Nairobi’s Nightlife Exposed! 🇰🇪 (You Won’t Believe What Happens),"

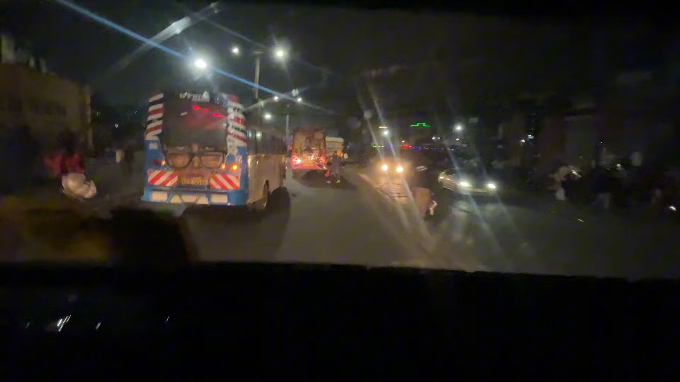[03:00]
So you might think like we are in India. There's a video I want to take back there, but I couldn't get a chance.
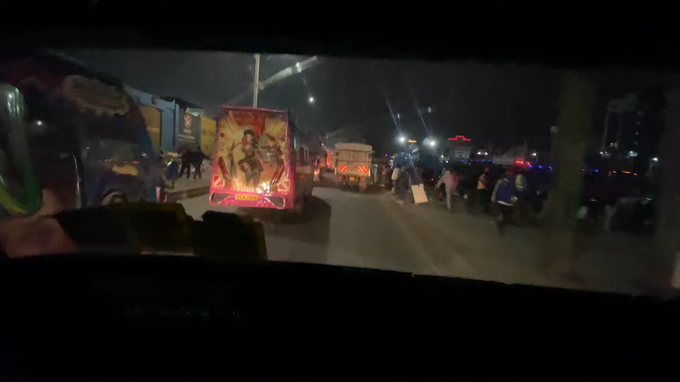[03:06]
As you can see, people are still waiting for cars to go back home. You see?
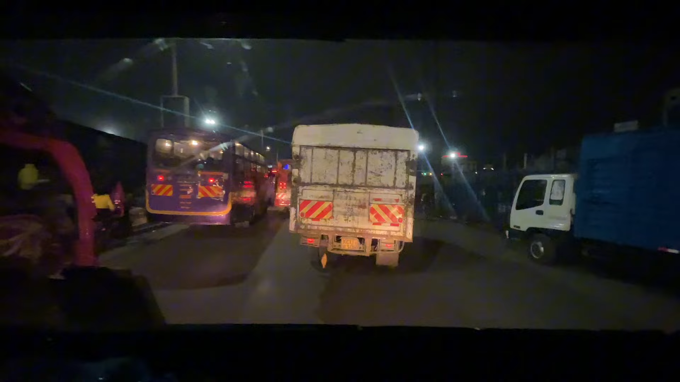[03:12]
And you still have people that are just cruising easily. Like, see.
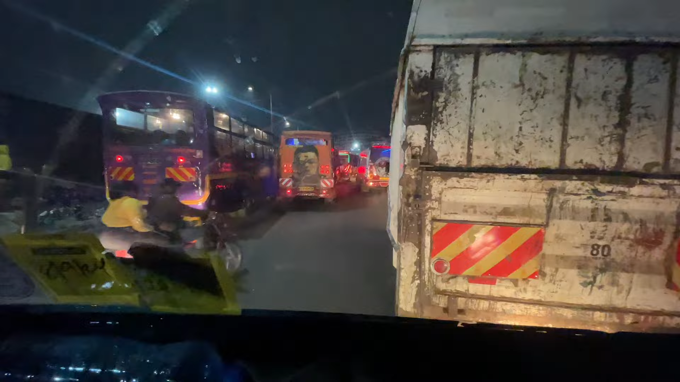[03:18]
You see? These are the parts of Nairobi that you really see.
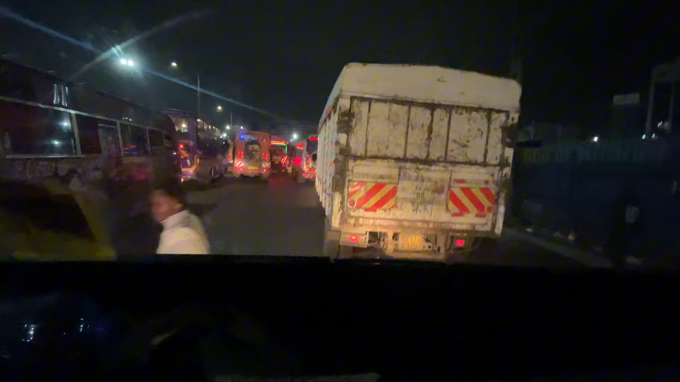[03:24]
Now we're just entering CBD from the lower side. Then I'll be walking and showing you. Hopefully I find some good content to show you. Yes, sir. Let me show you. See?
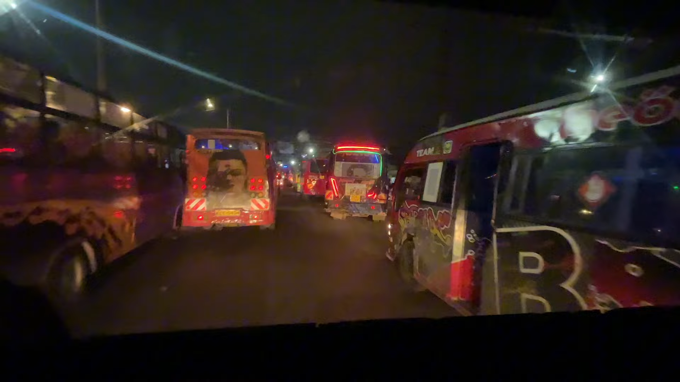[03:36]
You might think we're in India. Look at that.
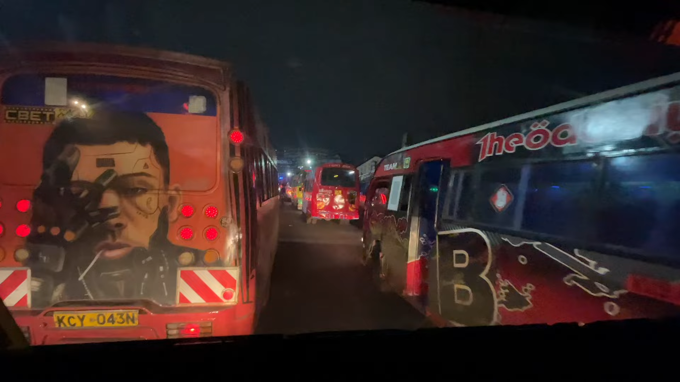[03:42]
Cars everywhere. You have to understand the pollution that's occurring here is on another level.
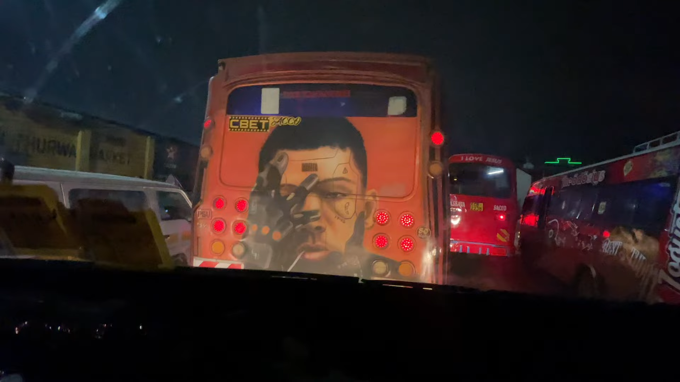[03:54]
Air pollution on another level, man. You can just smell smoke. Gas smokes from the exhaust.